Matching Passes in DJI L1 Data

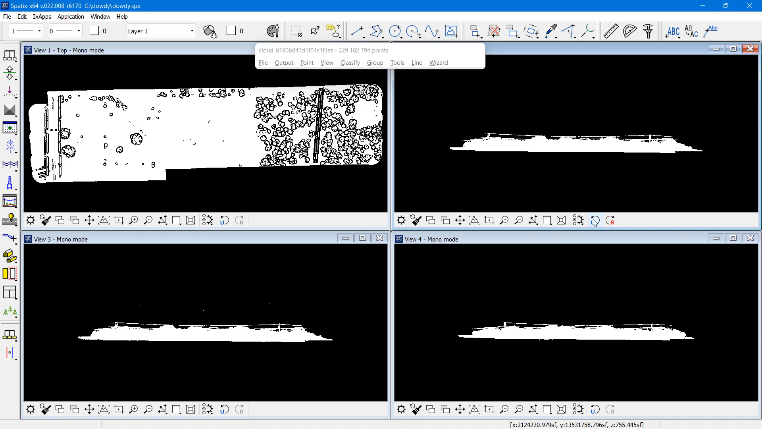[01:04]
This has been created with DJI Terra software with optimized accuracy setting off, so no flight line matching has been done.
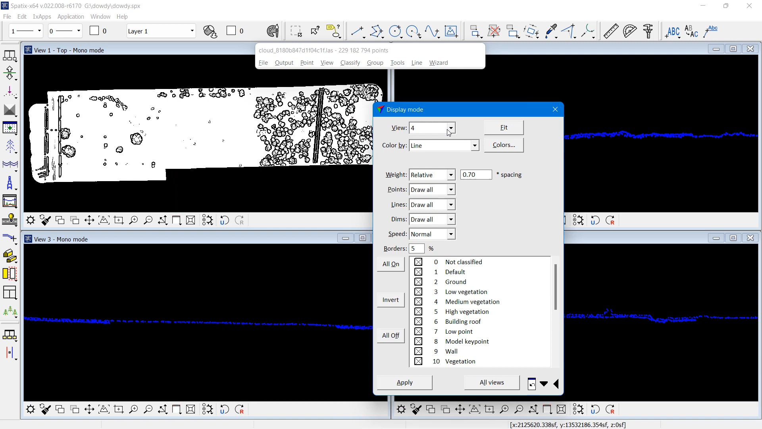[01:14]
And I would expect to see some differences between the point cloud from the different flight passes.
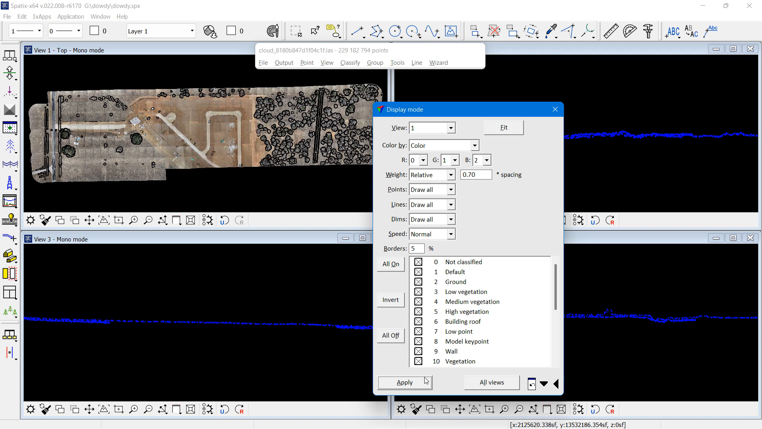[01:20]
Our first look at the data set in color by color and then color by elevation.
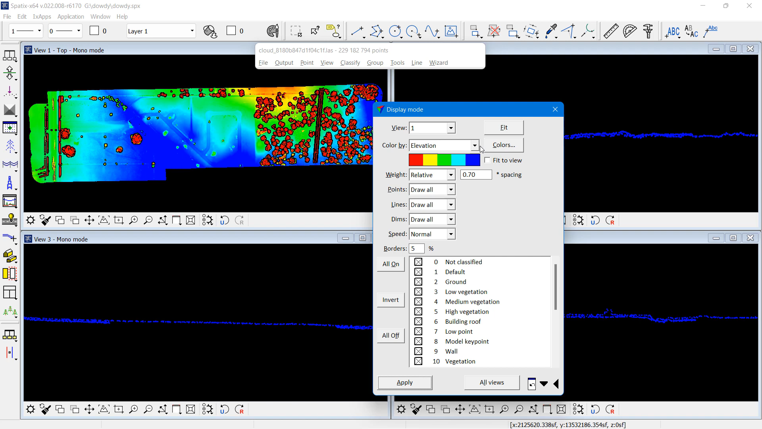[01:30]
And I can see that most of the ground is bare, there's hardly any vegetation, which means that in the matching wizard I don't have to classify ground per line.
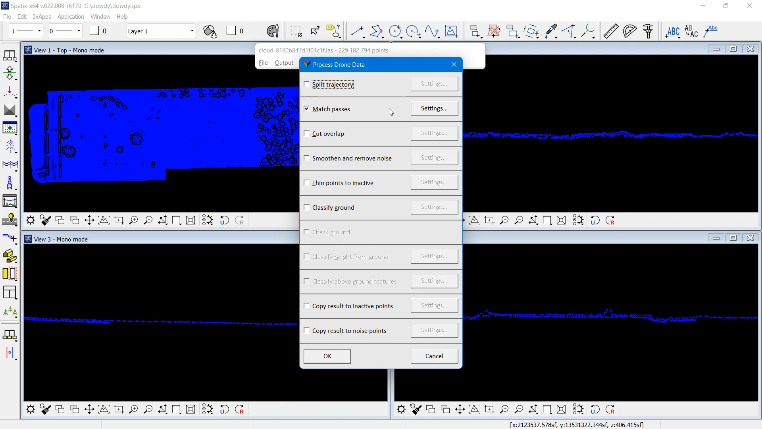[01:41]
First step in the wizard is splitting trajectories, and then I can see different flight passes in their own colors, and we can see some mismatches in the cross-section views. The match passes step in the wizard.
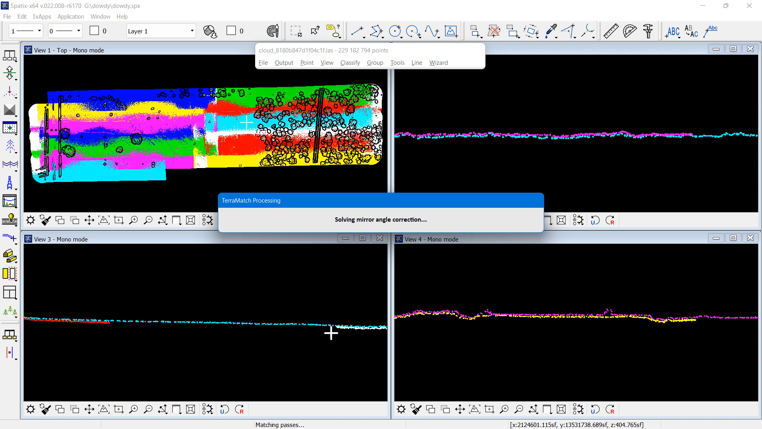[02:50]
Corrections per flight session, corrections per line, and a fluctuating correction, which changes all the time. And then we also solve a mirror angle correction. And now my cross-sections should look a lot better as matching is done. And now all that remains to do is to look at the report.
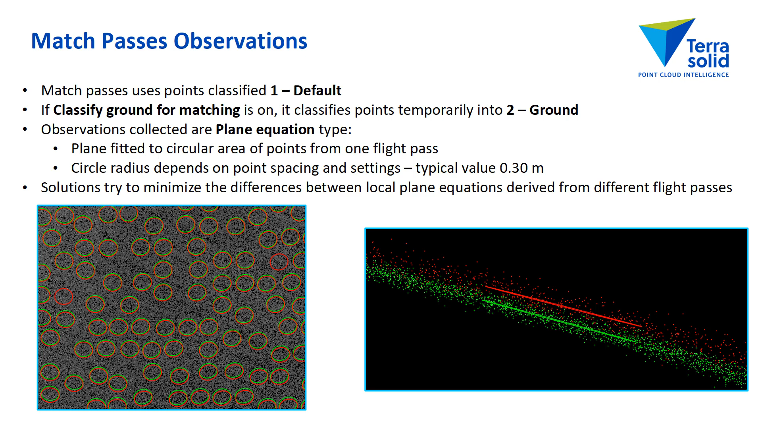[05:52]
We collect observations of a local plane equation in one flight pass compared to other overlapping flight passes. And all the corrections try to minimize the differences between the local plane equations. There is a setting in match passes, classify ground. You would need to set that on if you have a lot of vegetation in the data set. There's three screen capture images here showing
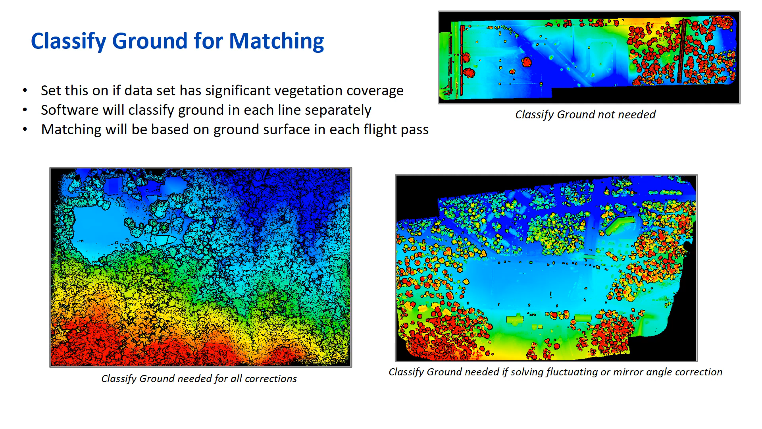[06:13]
a case when classify ground is not needed. A case when it is needed if I solve a fluctuating or mirror angle correction. And a case where I don't need to classify ground per line.
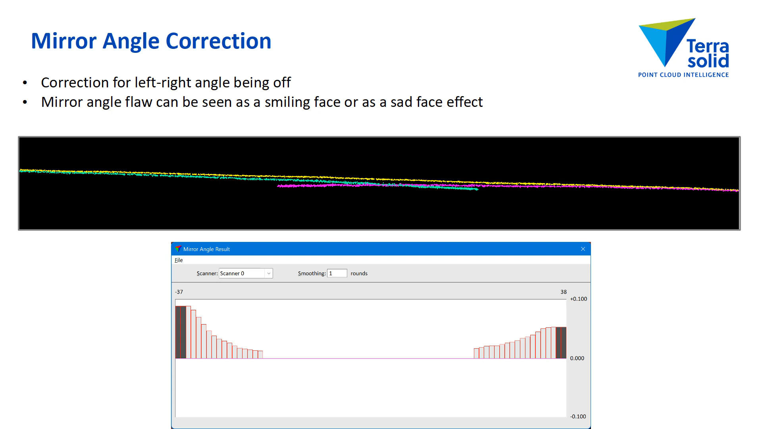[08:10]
The cross-section shows a very high sad face effect. The edges of the scanning corridor curve down. And the correction curve, you can see that it's not symmetrical. So the correction can be something which is not so symmetrical.